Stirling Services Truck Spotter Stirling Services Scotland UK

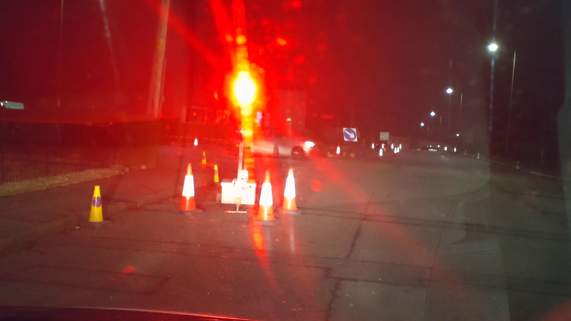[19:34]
Rather than, say, going to the swimming pool or the sauna. Well, why don't I just follow that car there? You've got a nice bathroom. I mean, it's going. I think in the Roman world, everybody bathed, but how quickly that became true for Northern England... It's changed to green. Professor Elizabeth Archibald has made a study as it developed through the Roman and medieval periods.
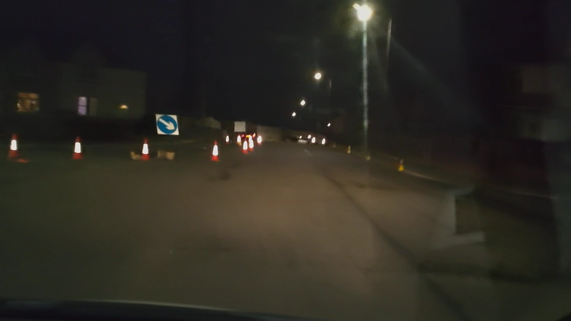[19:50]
It's changed. After 200 years of Roman Did you see it change into green? I've seen it change into green. It changed to fucking green. Towns too, I assume, unless you were a shepherd way out on the moors.
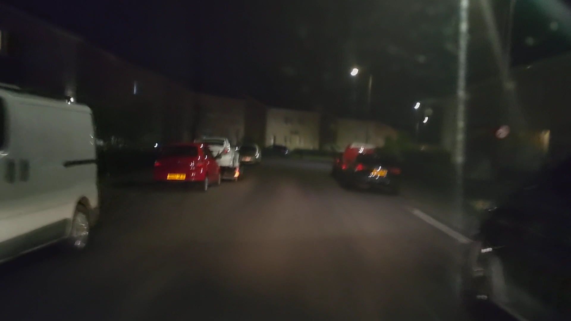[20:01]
Seen it changing. Look, green. That's red there.